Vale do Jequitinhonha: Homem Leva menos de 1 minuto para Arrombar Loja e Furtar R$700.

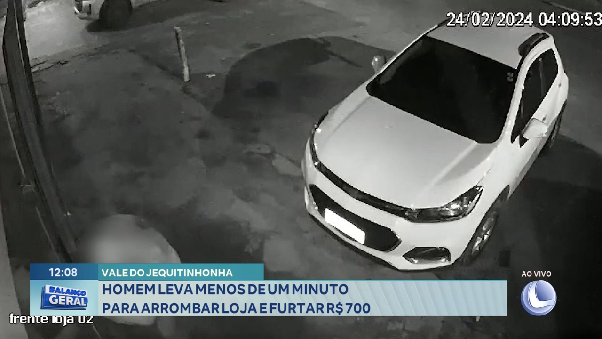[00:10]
Cadê? Olha lá. Ele tá forçando a porta. É que os meninos aqui, eles dão o tratamento da imagem lá, né, gente? Porque a gente não fica exibindo o rosto de ninguém.
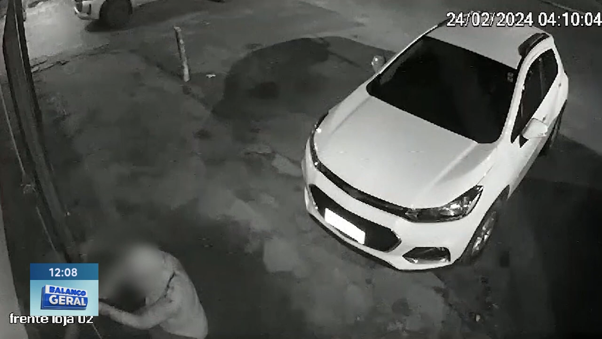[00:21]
4h10 da manhã, todo mundo dormindo. O que você tava fazendo dia 24? 4h10? Deve tá dormindo, né? É, você edita a foto até de madrugada, até tarde, né? Aí foi dormir. Olha lá. E nós dormindo uma mania sossegada e o sujeito aprontando. Olha lá. Olha lá. Olha lá. Ele consegue entrar na loja lá, ó. Tá fazendo o que, Léo? Tipo um... Colocando um alicate, sei lá. Não, é impressionante. Estou olhando o relógio. Ele leva menos de um minuto pra entrar na loja. Cruz, credo.